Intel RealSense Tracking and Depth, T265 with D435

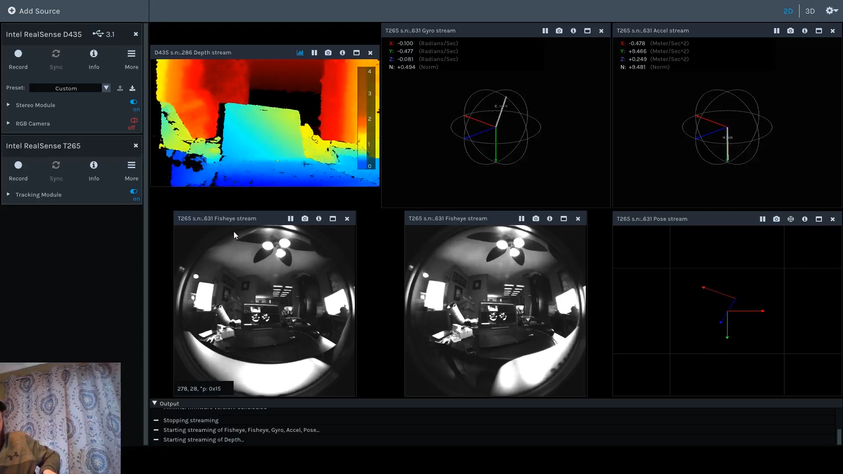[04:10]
So here's our—that's the table in depth information. You see the laptop. What the hell, let's look at the camera. There. That's everybody. All right, now the thing that amazes me.
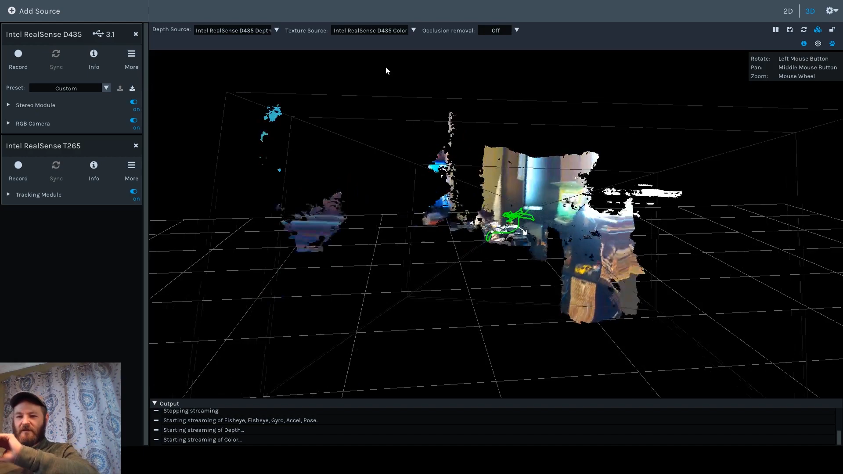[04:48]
It was the fisheye lens, and that's why things were screwed up.
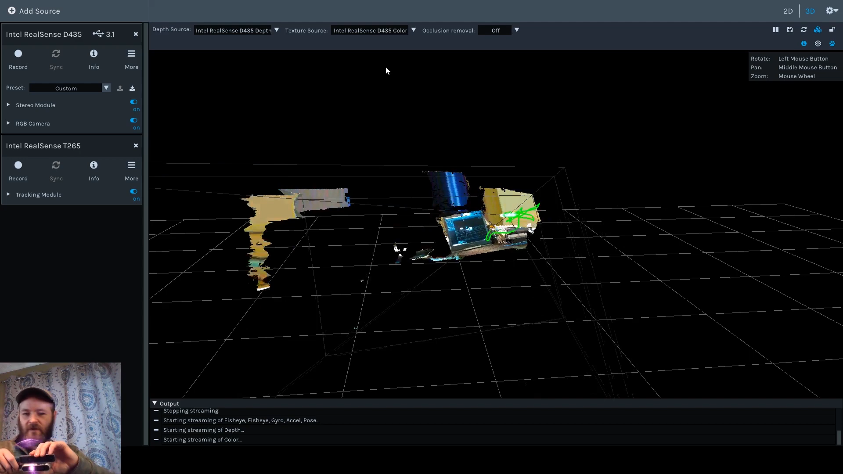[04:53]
I'm going to turn the texture off, or maybe let's just use the depth as the texture.
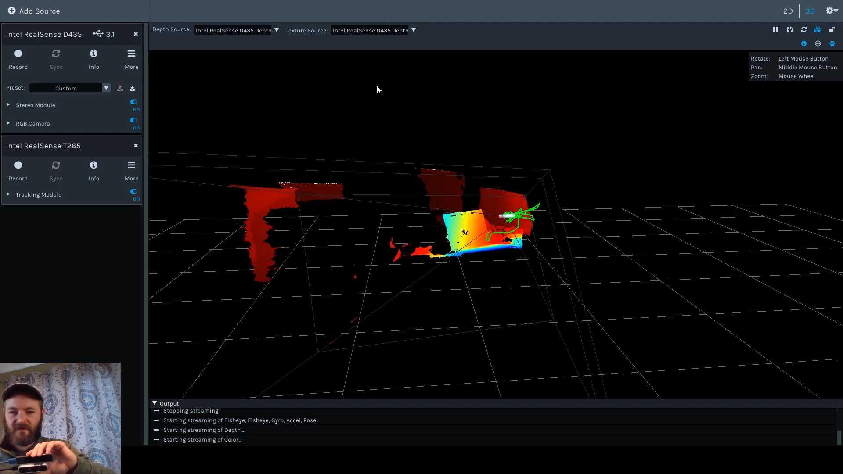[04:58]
All right. What's going on here,
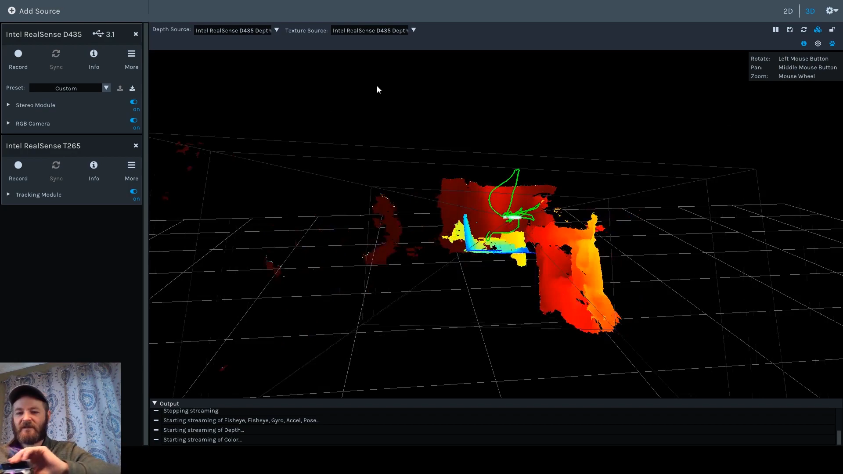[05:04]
the thing that's really remarkable is that now that both cameras are
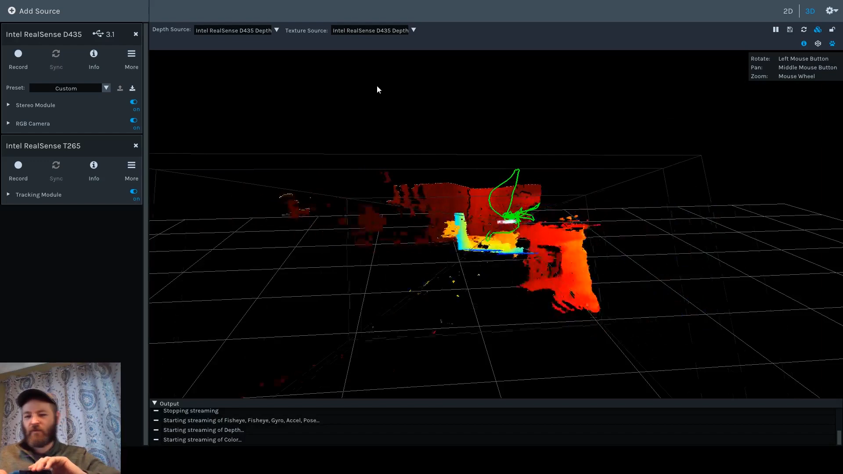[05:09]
working together—so I'm just going to hold this looking down onto the laptop.
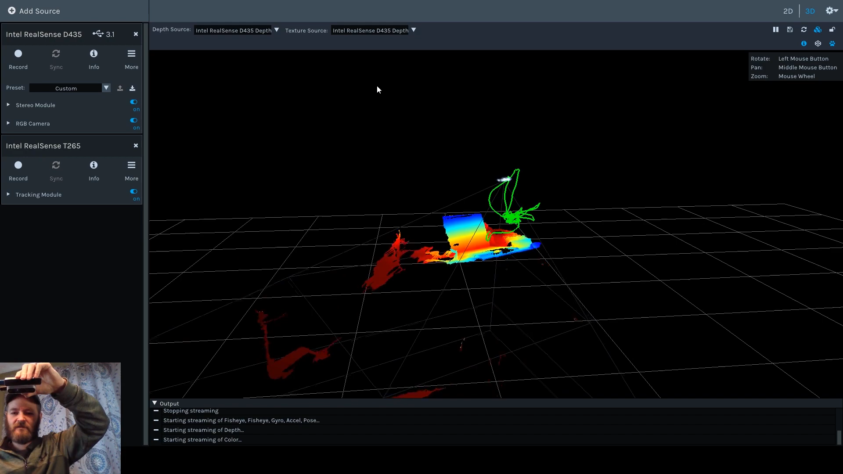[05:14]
And I'm not moving the camera.
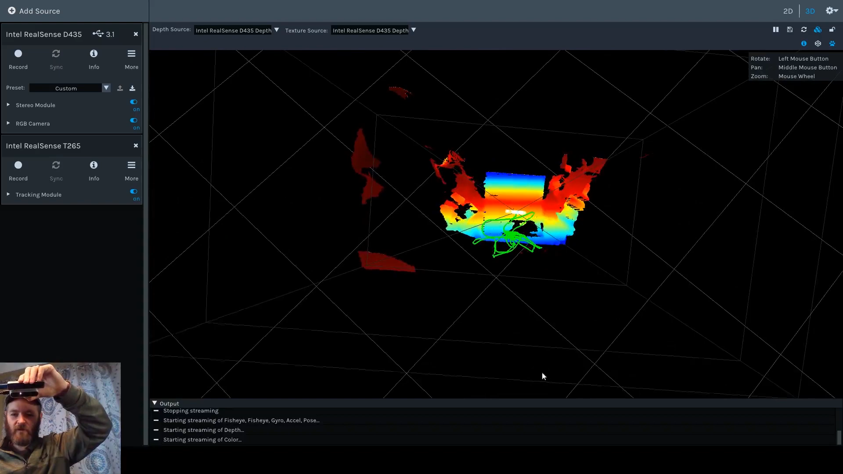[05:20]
I'm just moving the view—is that now the depth information is locked to the tracking camera.
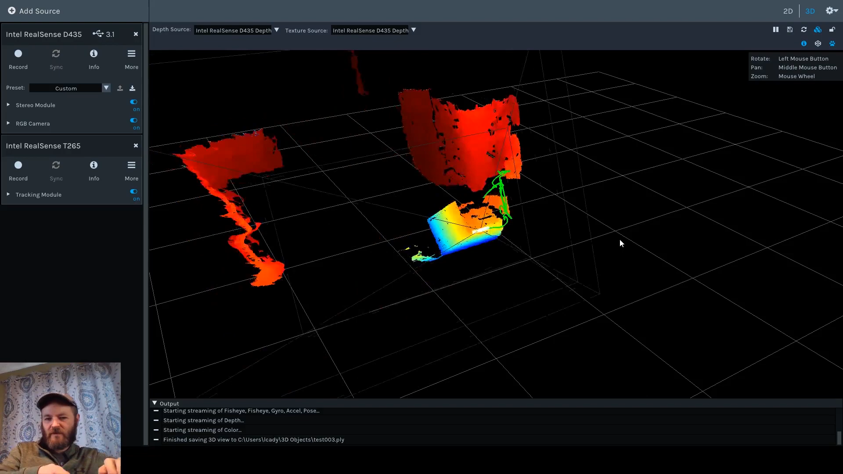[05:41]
So, one of the things that could potentially be done is
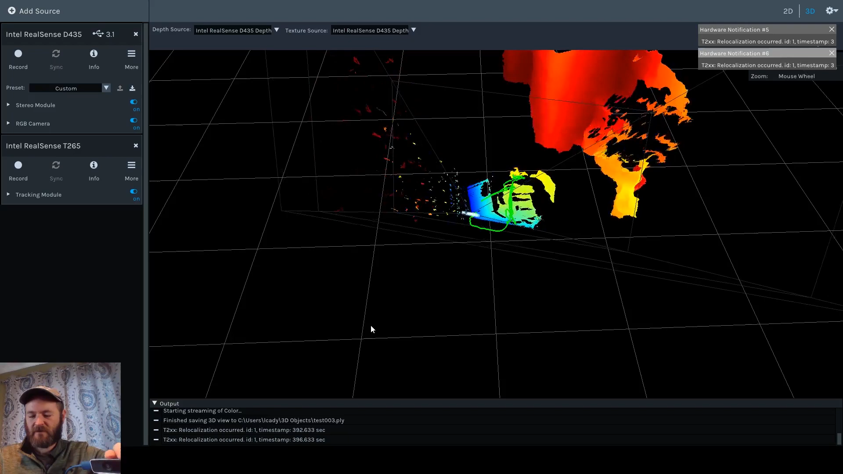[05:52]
knowing where the camera was looking,
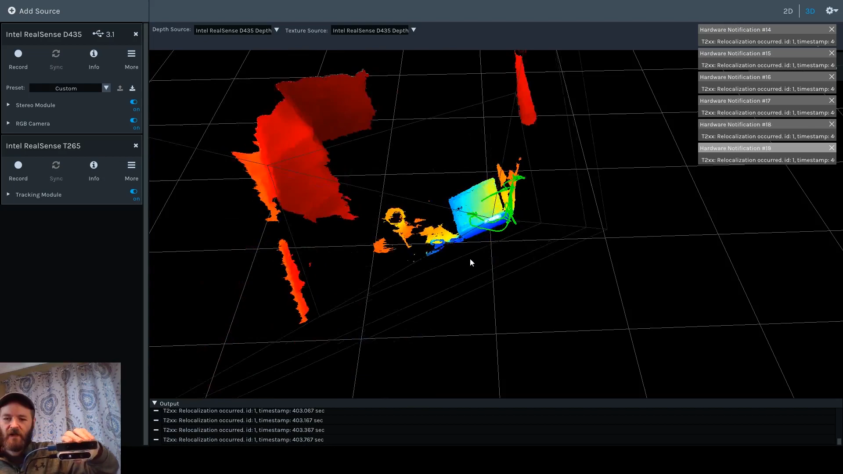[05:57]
we might be able to reconstruct a scene,
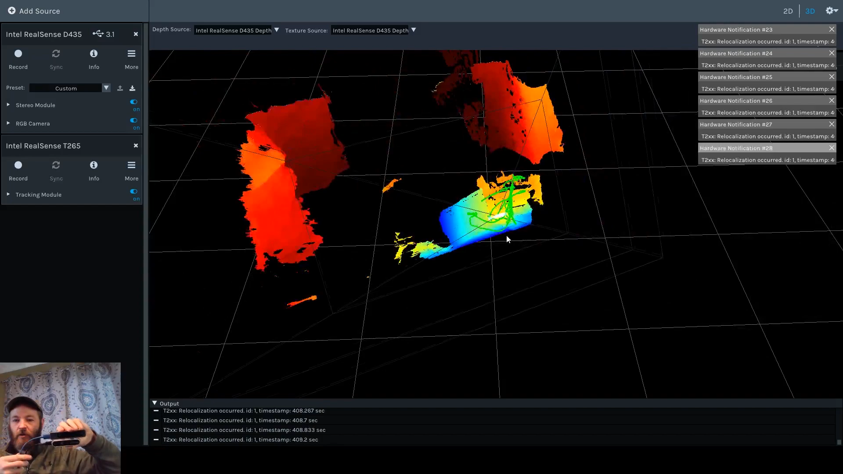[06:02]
we might be able to reconstruct a scene almost—at least the point clouds—almost in real time, if there's enough resources to do it.
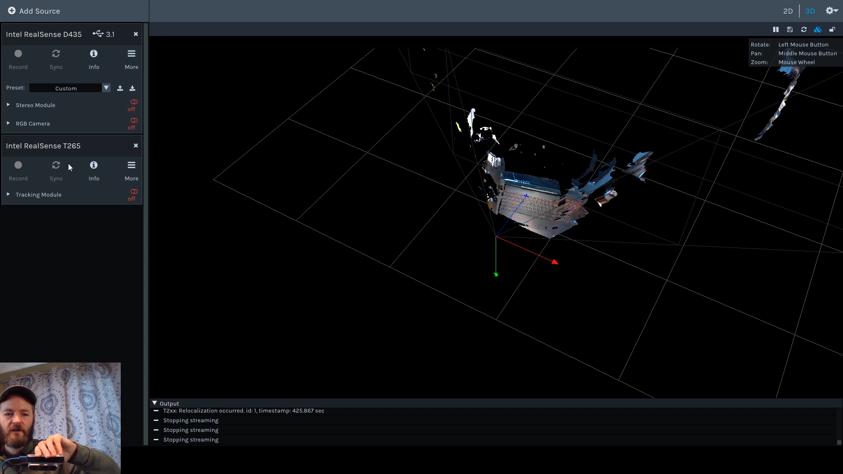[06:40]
Now, I'm not going to use the tracking camera. I'm only going to turn on the stereo camera and the—so there's the stereo depth information
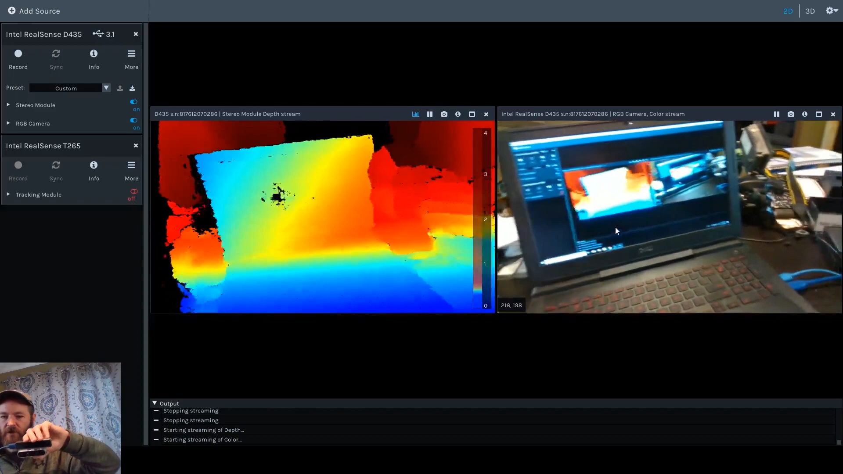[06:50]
and the color camera.
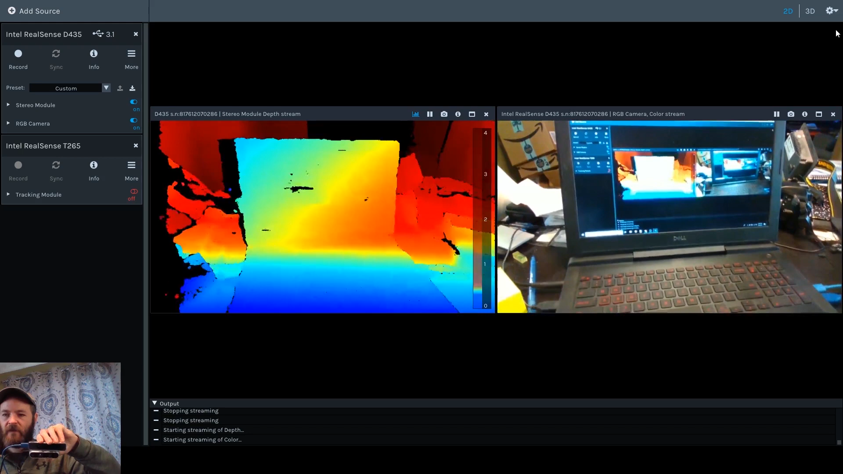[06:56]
So let's go back to the 3D. Now, when I move this around, because we don't have the tracking camera,
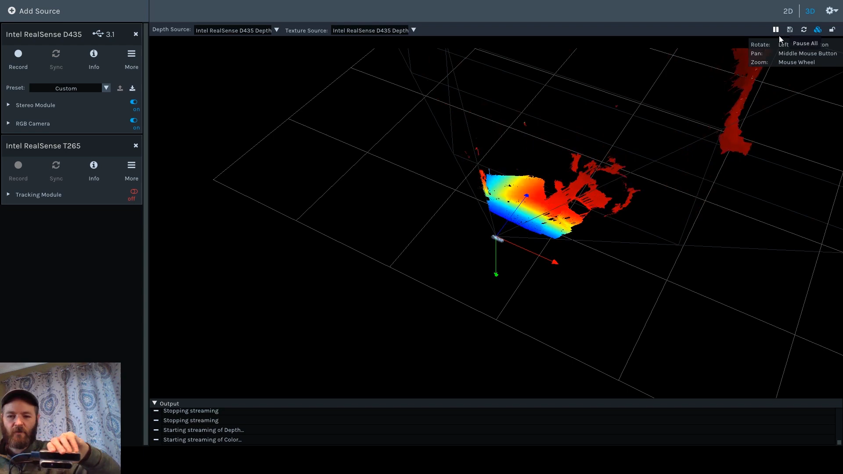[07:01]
the translational information, the rotation information,
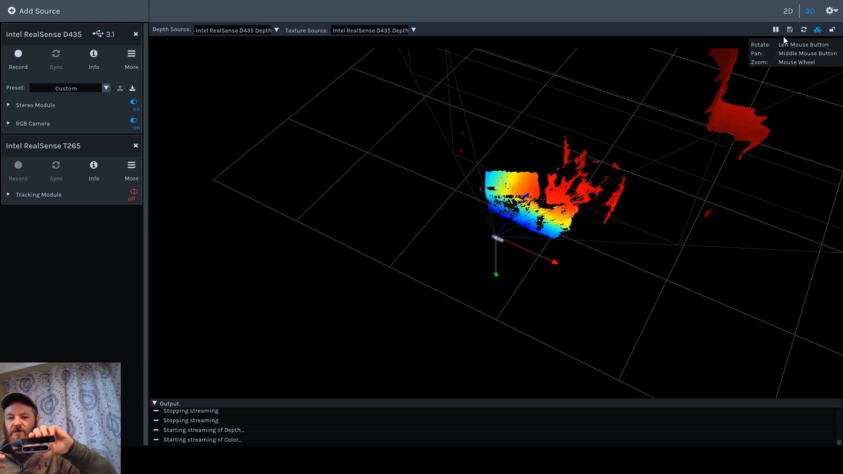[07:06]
all that stuff doesn't exist in the data.
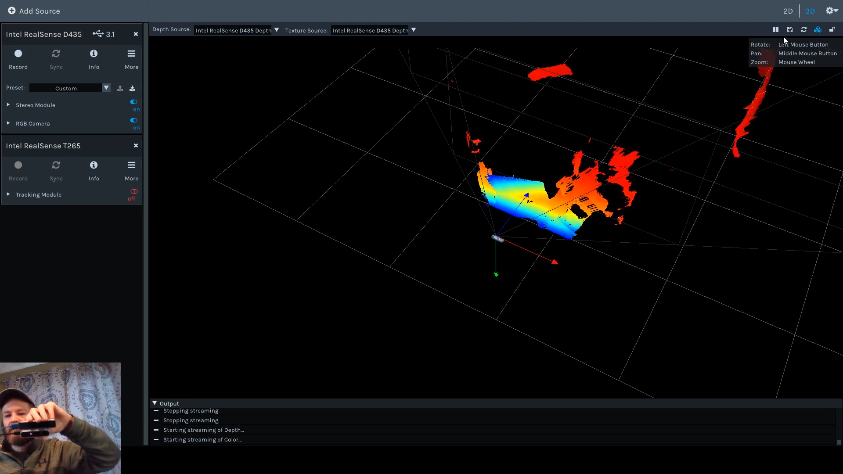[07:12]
So the data hasn't—the points in the point cloud, they have not been transformed to where the camera is.
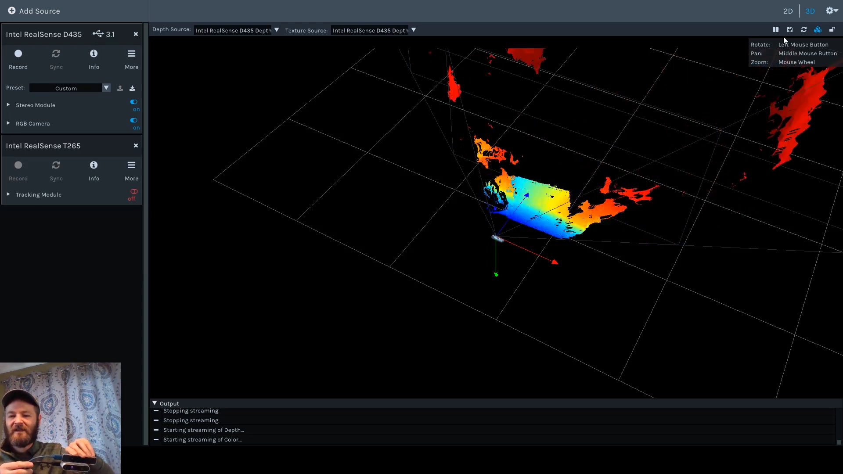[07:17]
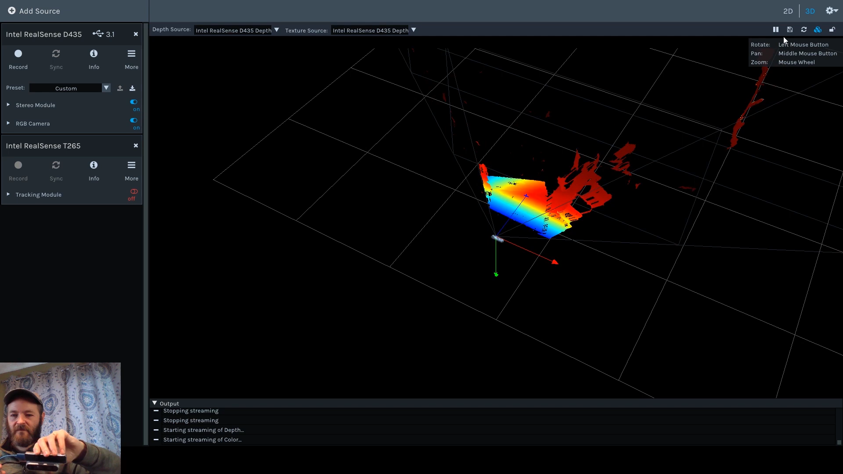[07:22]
And that's—that's really a cool feature that, for just $200, you can add the tracking data and instantaneously
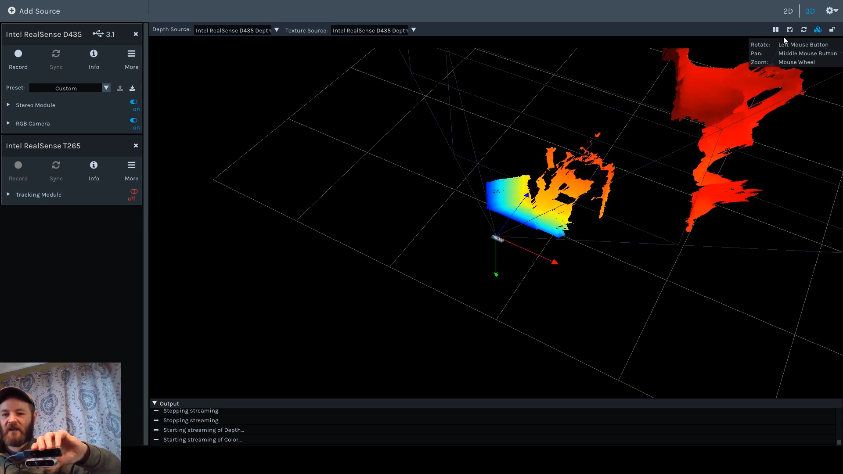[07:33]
get the
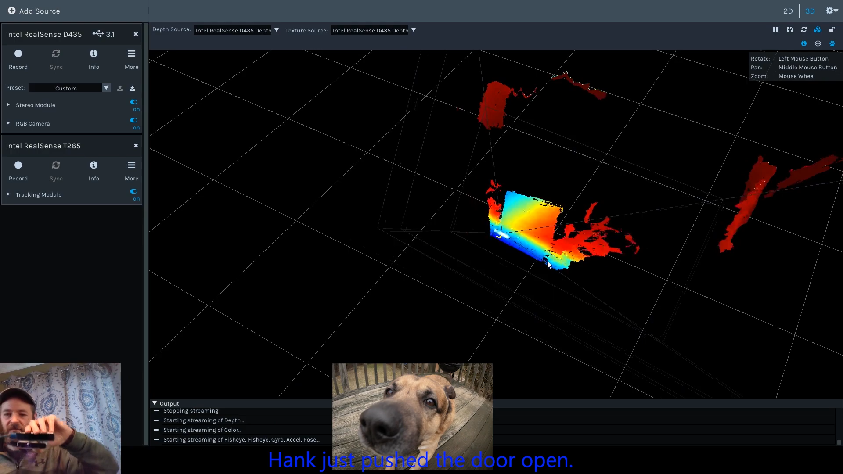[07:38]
point cloud transformed based on where you're looking.
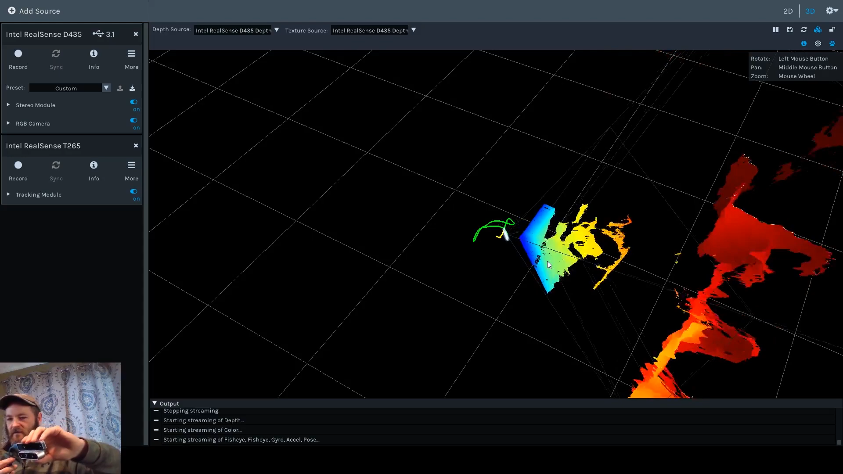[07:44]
It makes it basically a depth scanner. I mean, that is remarkable.
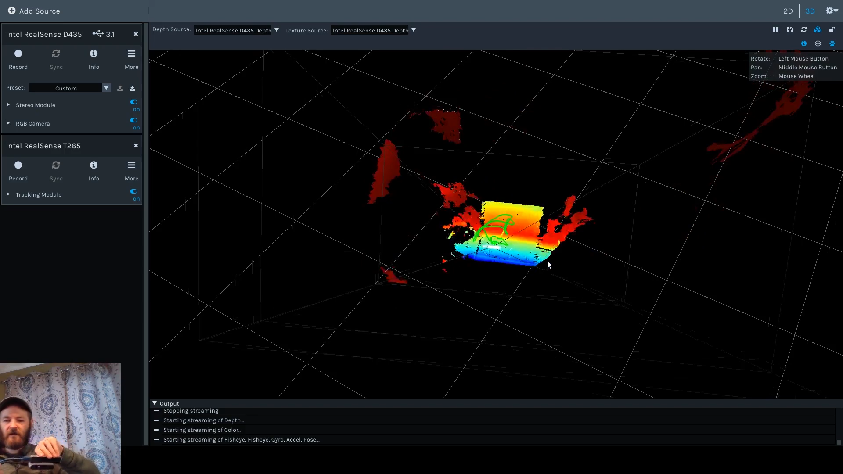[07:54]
I mean, this is—okay, it's $200 for the tracking camera and it's $200 for the depth camera.